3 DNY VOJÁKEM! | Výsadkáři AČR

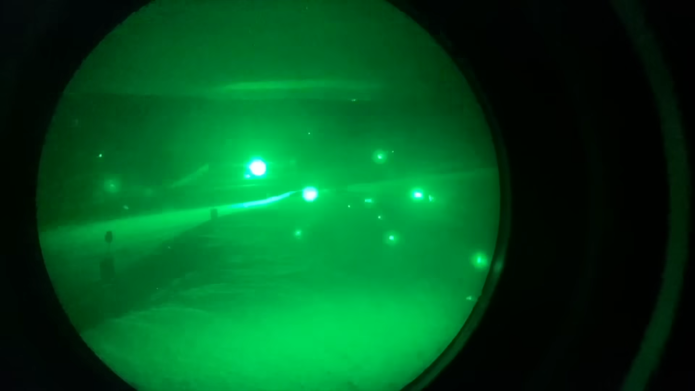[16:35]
Tak střílej na ty zadní, jak to rozsvítil. Jo, jdu po ní.
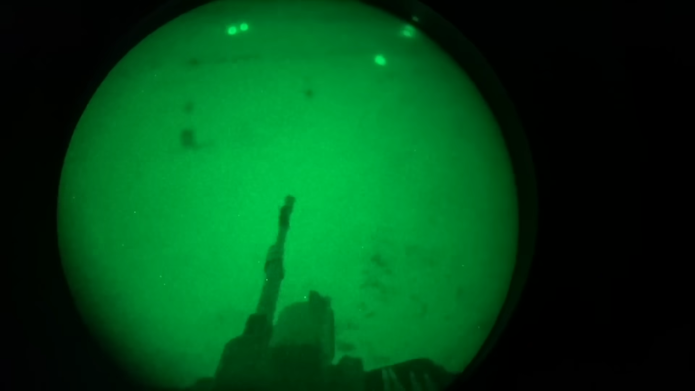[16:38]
12 a tahle. Jo, jo. Přijelo. Tahle ty, dobrý, beru je. Jsme ready, můžem? Jo.
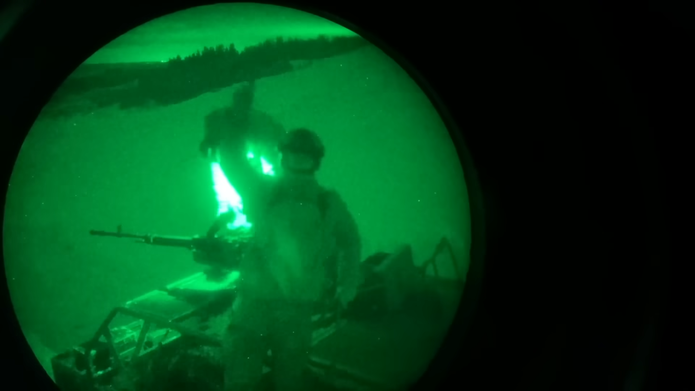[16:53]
Jinak pojďte se na tu oblohu, jak jsou krásně vidět hvězdy.